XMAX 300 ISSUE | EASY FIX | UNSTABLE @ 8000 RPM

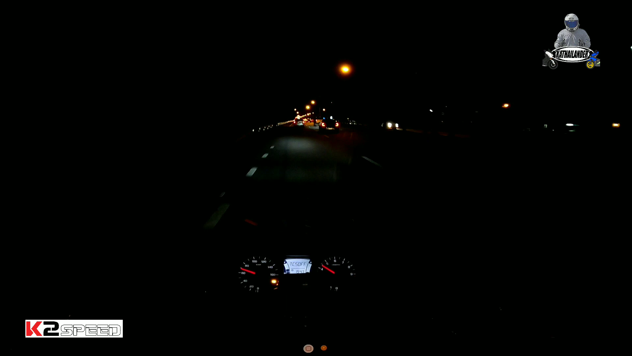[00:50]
so we are here on sokongbit road here in thailand so this is a part of chunburi
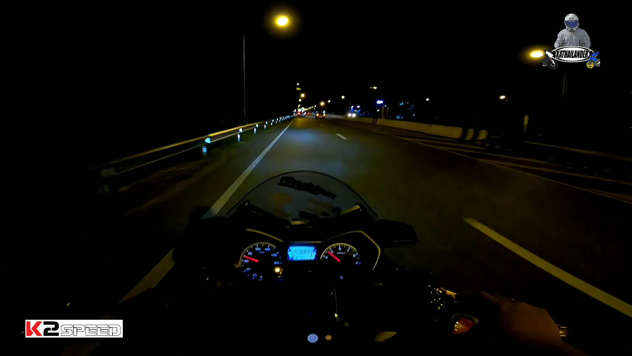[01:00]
so yung sokongbit road is like a big stretch like edsa and manila so our content for today is about the problem of halimax so it's a problem maybe it will happen to you that there are some xmax that we can cut there so i'll show you here in the video it's almost unsteady the rpm so from
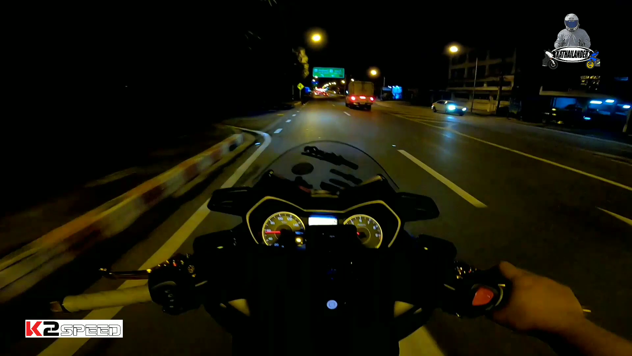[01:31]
the start it's not a problem it's a little bit of a lack of power but when it comes to 8000 rpm it's already steady and high up and low it's going to 7000 7500 7000 that's it and when you're in the middle of the middle it's going to 7800 so this is what happened then we'll show you what the solution is made all right so that's it watch this video Oh, chippa
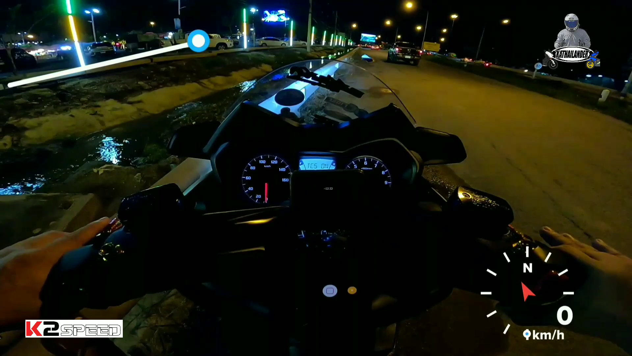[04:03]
Switch off lang natin Long press Then wait sa light yan So nakaswitch off na yung Oh nakaswitch off na yung traction control So Traction control off gaming tayo testing natin testing natin kung anong response nya So natesting na natin siya na umabot ng 8,000 wala nang ano wala nang parang power cut off
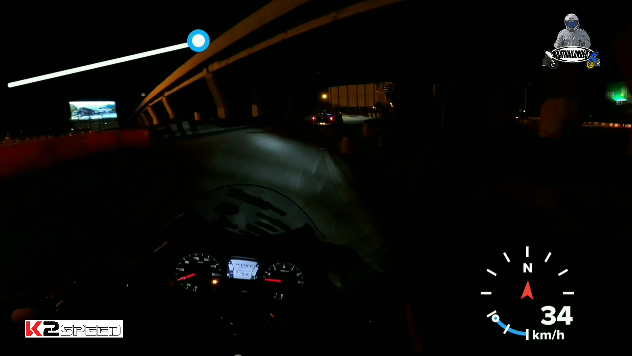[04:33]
yung baga yung unsteady yung ano yung RPM So hopefully walang traffic So hopefully
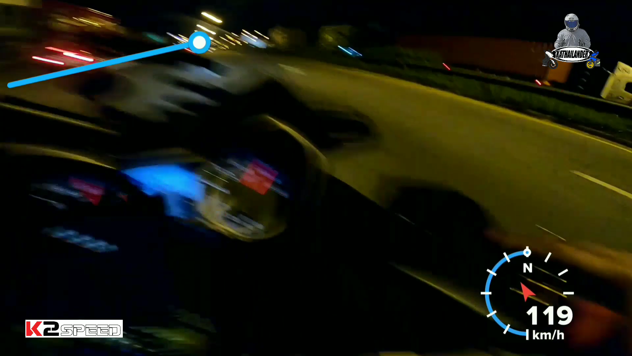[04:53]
walang traffic May polis sa ilalim ng tulay May polis May polis May polis Sa ilalim ng tulay May polis May polis